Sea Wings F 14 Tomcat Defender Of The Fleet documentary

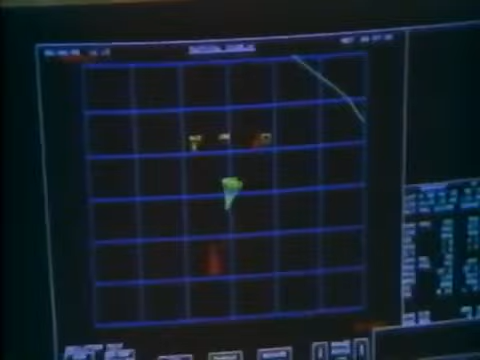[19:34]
Now the location of the two aircraft can be monitored.